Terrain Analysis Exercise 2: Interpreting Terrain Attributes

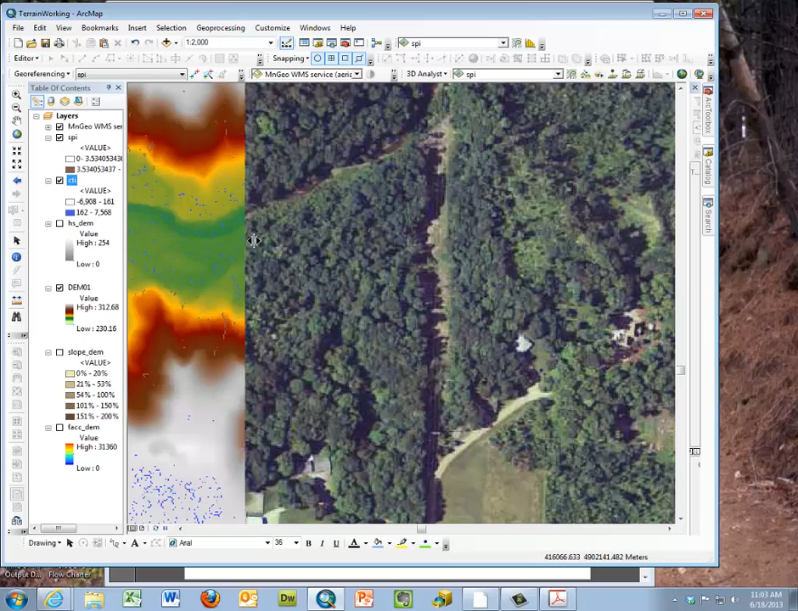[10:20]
And you're, you, uh, and then compare that to the photo. Now that we've talked about how we can display all the various different layers we've calculated and consider comparing them to the orthophoto,
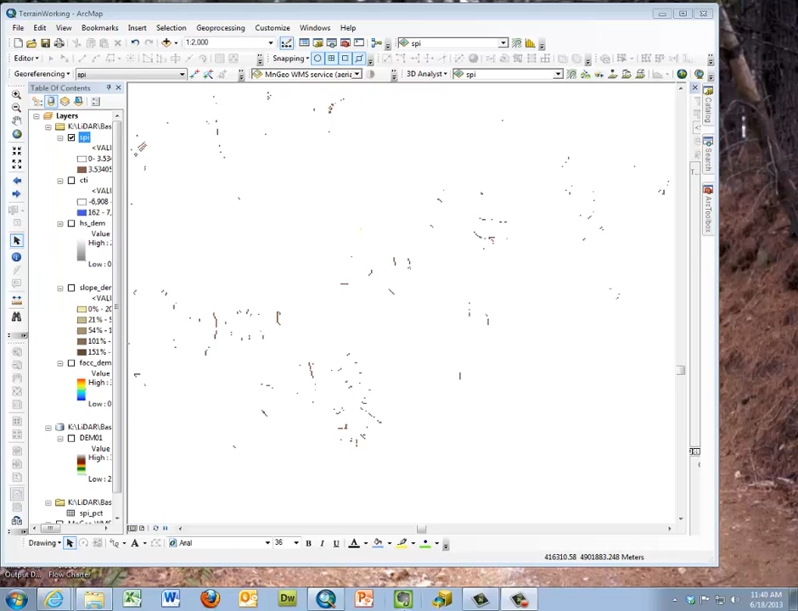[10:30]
we want to, uh, do a percentile analysis. Now to do that we have to use Excel, so we're going to take the information and export that from, uh, ArcGIS, uh, and so we'll raster to ASCII, and we're going to name it stream power index underscore percentile,
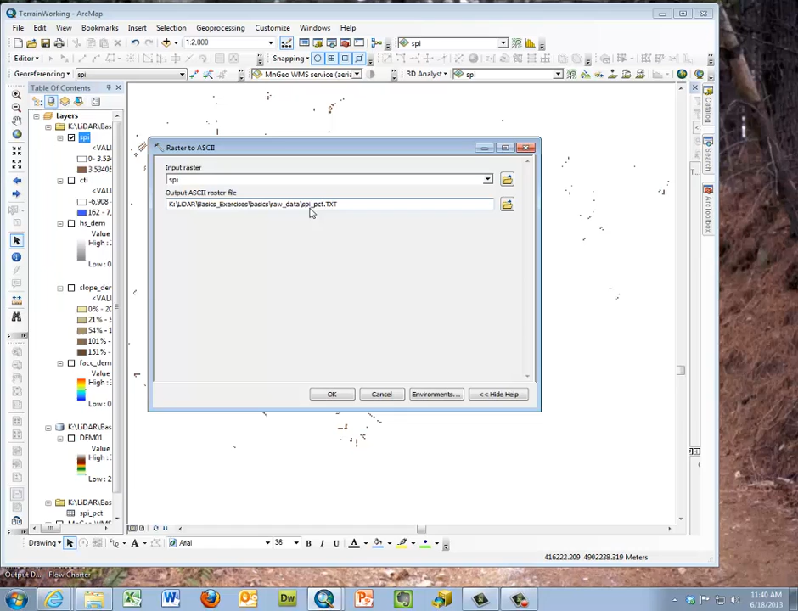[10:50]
and we'll say OK. And while that's calculating, we want to talk about how you can see what's happening when things are, when these LiDAR layers are being processed.
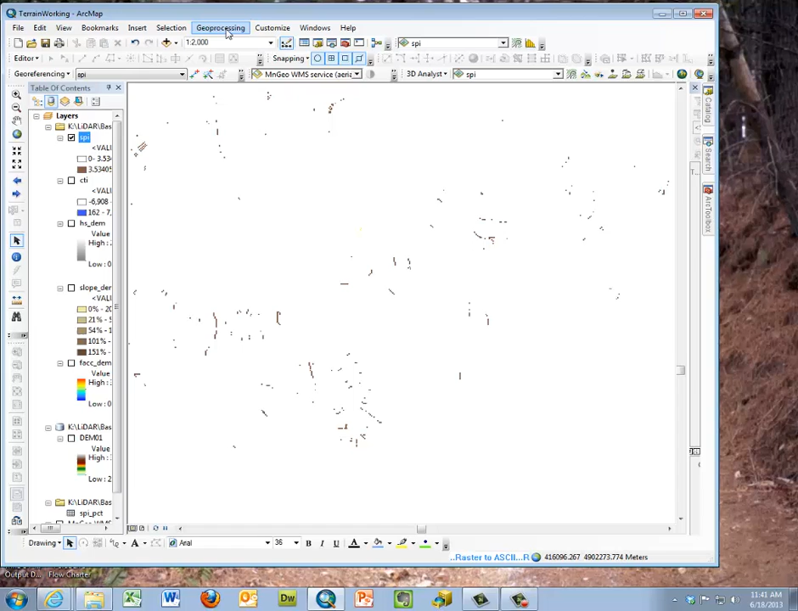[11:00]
If we go to geoprocessing results, we would be able to, and then we do the little drop down, we can see that the raster to ASCII is processing. It's got the time there, and it's showing what's happening, and these were all the completed earlier steps we did before.